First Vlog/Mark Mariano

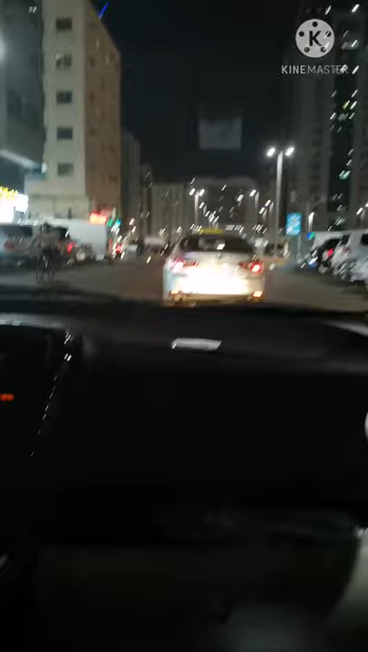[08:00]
So tikita nyo naman, malinis, walang masyadong traffic kasi palabas pa lang kami.